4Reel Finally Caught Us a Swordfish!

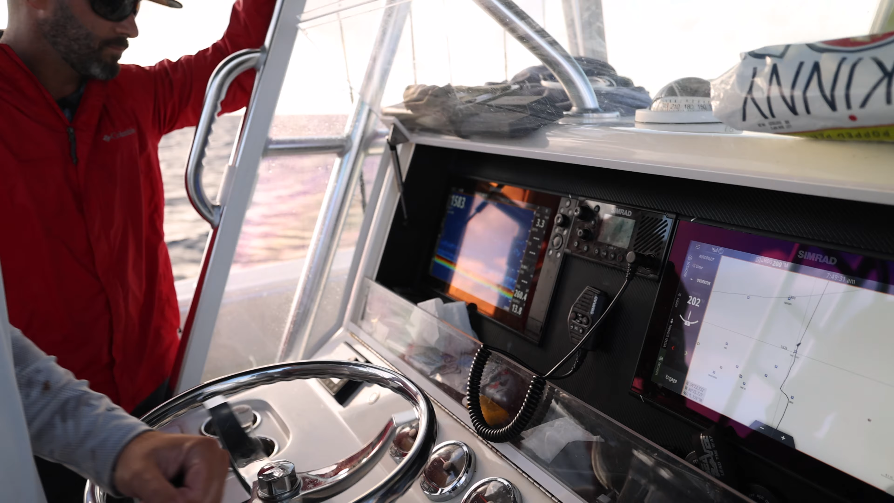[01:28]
We got a pretty nice transducer for Miramar on here, so we can uh, we can mark a lot of stuff.
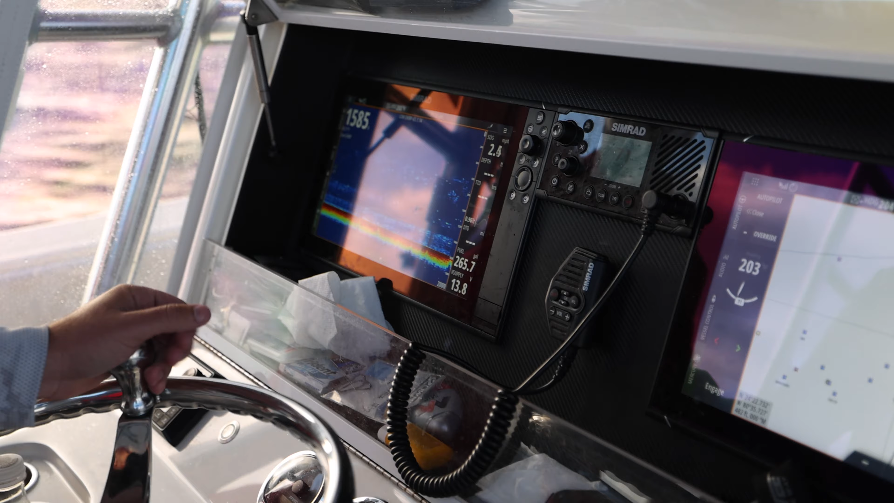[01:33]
Yeah, Simrad uh, setup looks good, and from what we hear uh, down deep, we haven't tried it ourselves, but we'll get a good look at it. It says it does an amazing job.